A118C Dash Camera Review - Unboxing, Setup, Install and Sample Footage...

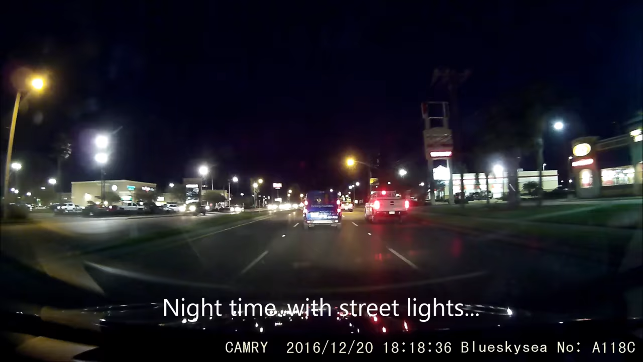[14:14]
Overall, this camera is an excellent buy. If you are looking for a dash camera that is with a little bit of time to have a clean but easy install, it is high definition 1080p which translates to a clear video that you will be able to read license plates,
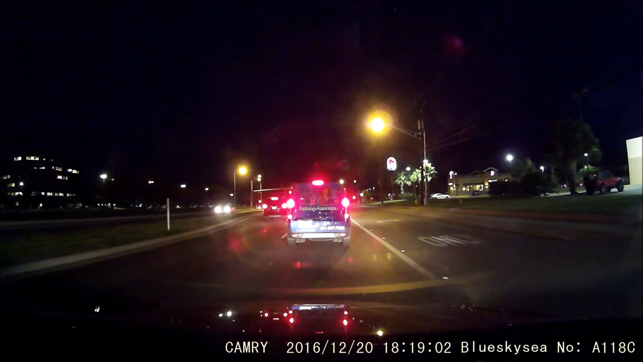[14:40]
identify cars or persons or would be an excellent witness to anything that is in front of your car while you are driving or while your car is on. This A118-C dash camera costs anywhere from 60 to 70 dollars at amazon.com and it is worth it.